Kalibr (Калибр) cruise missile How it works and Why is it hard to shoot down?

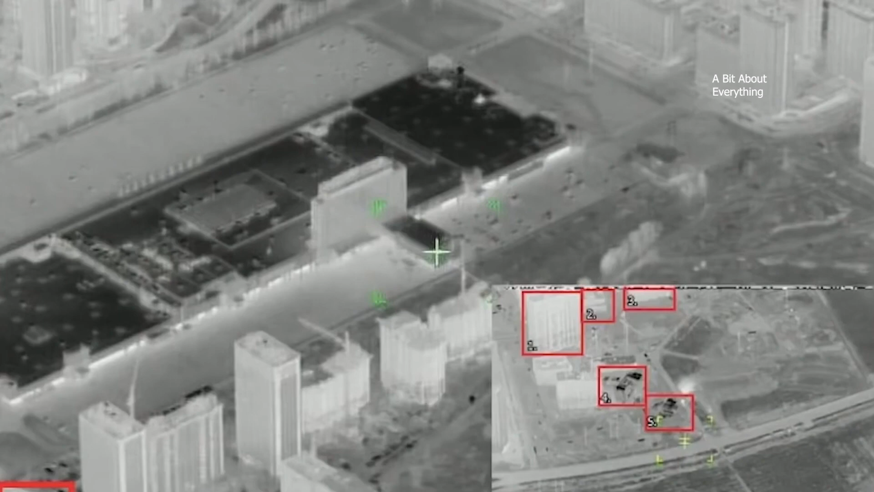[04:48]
Electronic guided system compares the images of the target
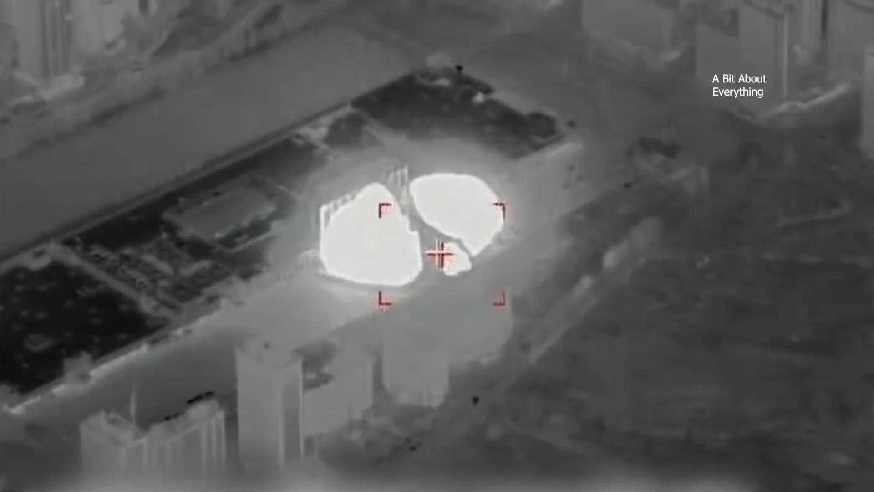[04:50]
entered in the flight task and stored in the rocket's
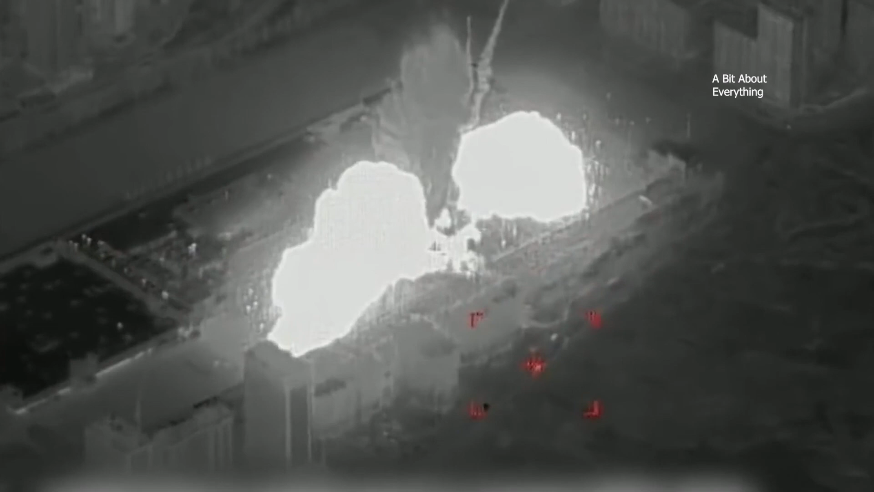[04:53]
memory to the images taken by the onboard camera during the flight.
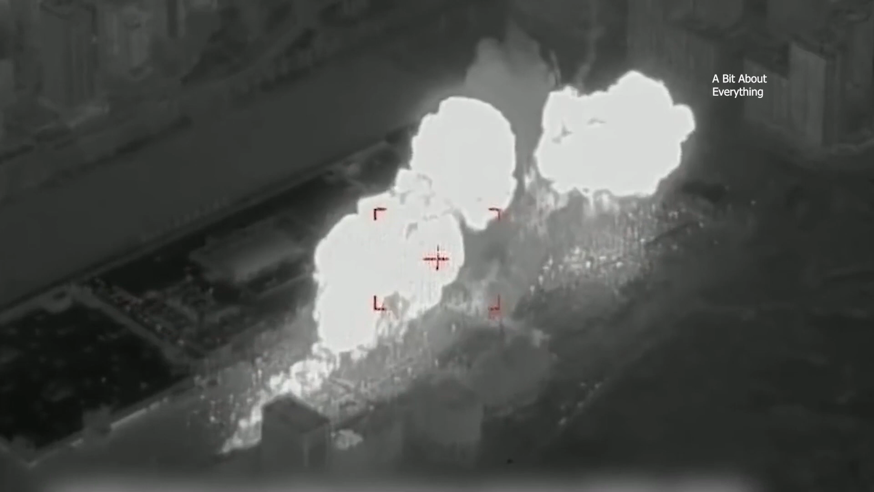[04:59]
That allows for minimum deviation during a hit.